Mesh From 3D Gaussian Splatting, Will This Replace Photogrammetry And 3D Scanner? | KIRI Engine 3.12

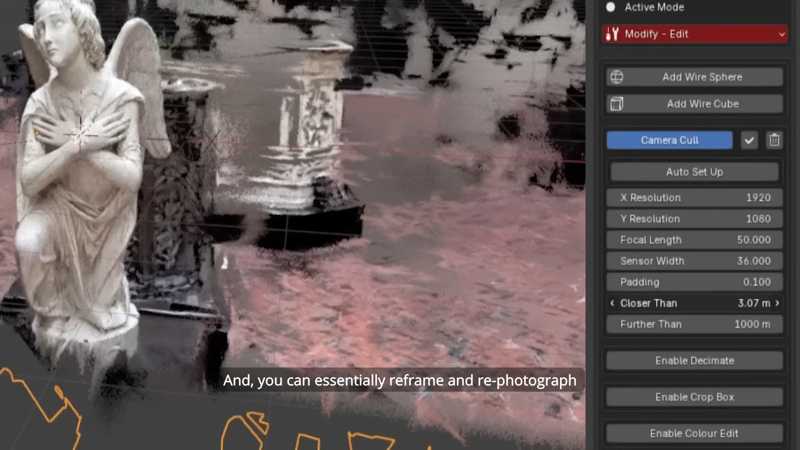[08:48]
And you can essentially reframe and re-photograph the world you've scanned in the software again,
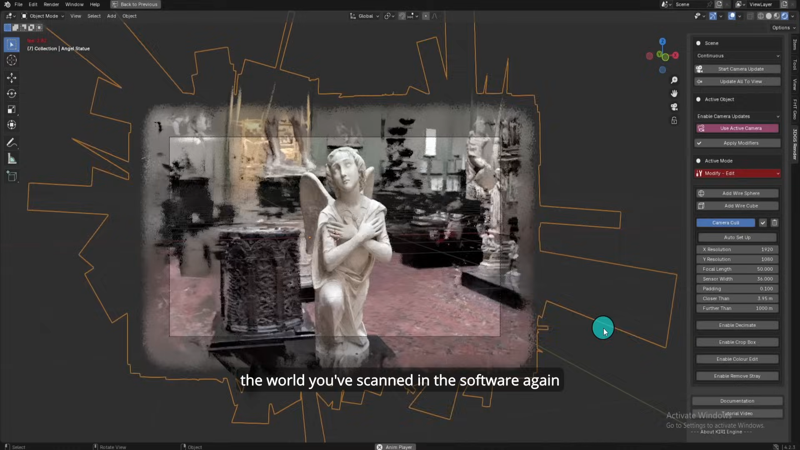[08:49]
which is why we want the add-on, right?